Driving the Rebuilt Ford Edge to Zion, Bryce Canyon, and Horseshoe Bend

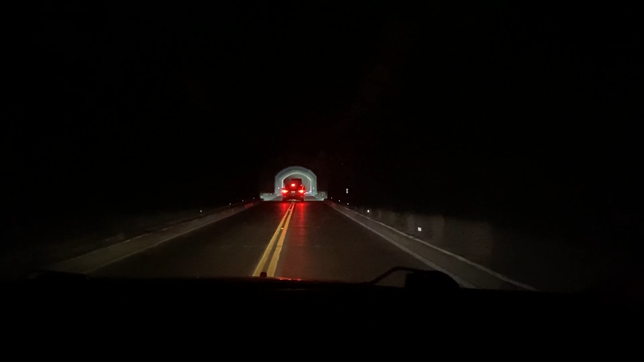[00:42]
All right, we're here at Zion. We just went through the Mount Carmel tunnel.